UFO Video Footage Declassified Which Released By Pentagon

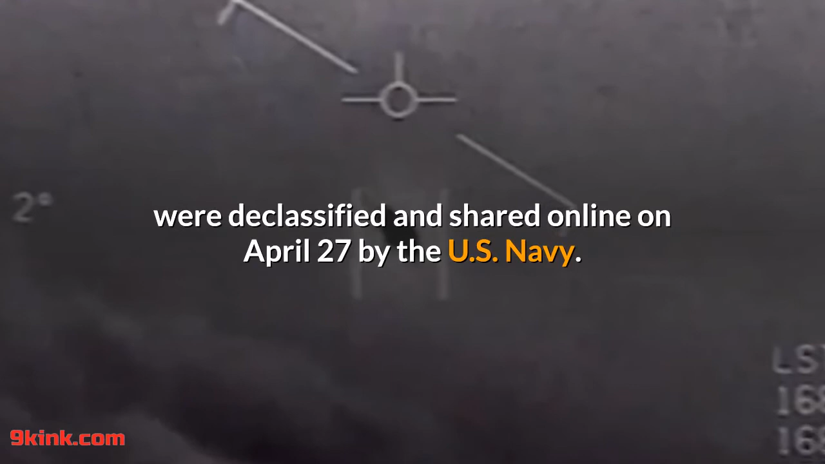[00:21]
The footage, captured by US Navy pilots years ago, shows mysterious,
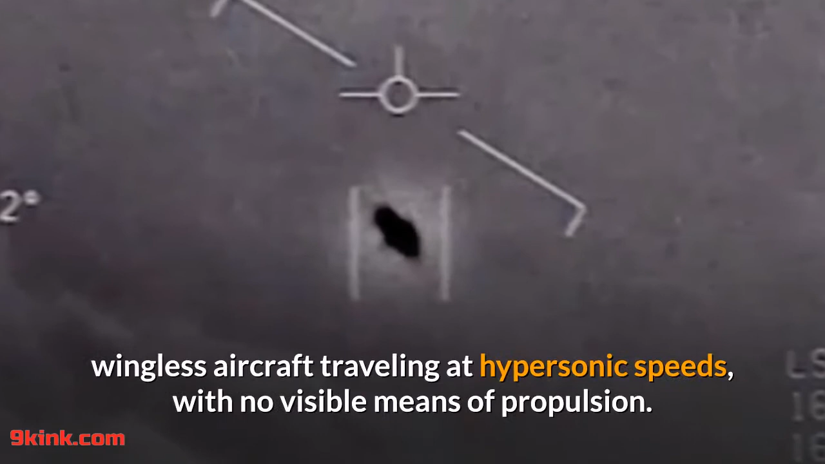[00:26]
wingless aircraft traveling at hypersonic speeds, with no visible means of propulsion.